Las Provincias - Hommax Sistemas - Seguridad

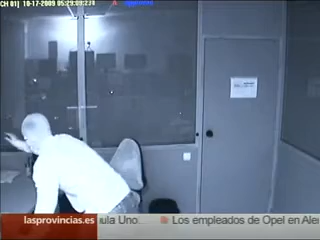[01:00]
Si tienes una cámara que no reconoce, que no está grabando con calidad,